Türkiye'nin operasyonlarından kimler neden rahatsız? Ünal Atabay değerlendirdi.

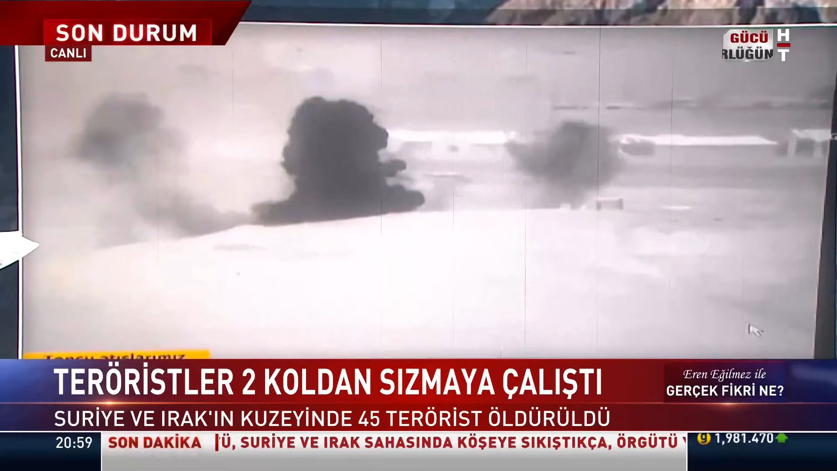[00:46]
Türk Sağlık Kuvvetleri'ne ait topçu atışlarımız. Doğru değil mi arkadaşlar? Termal kameralarla. Bunlar araç mıdır yoksa termal kamerada?
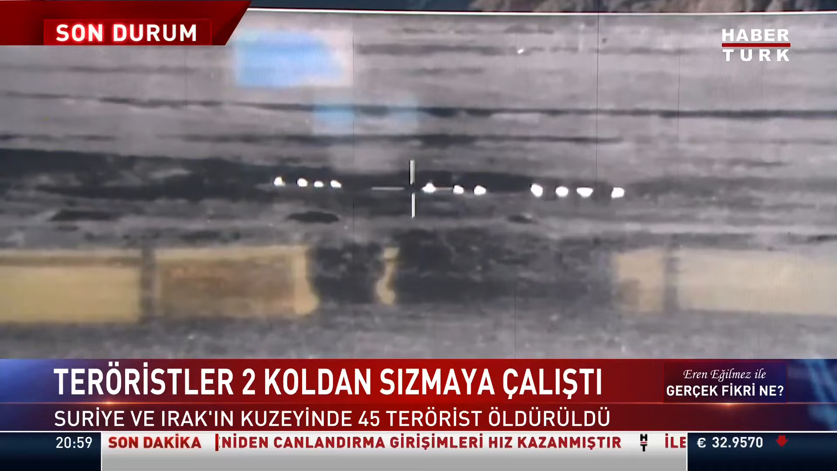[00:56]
Termal kamerada teröristin görüntüsü mü bu, yoksa araç mı? Ayrıca benziyor. O terörist... Teröristlerin görüntüsüne, evet.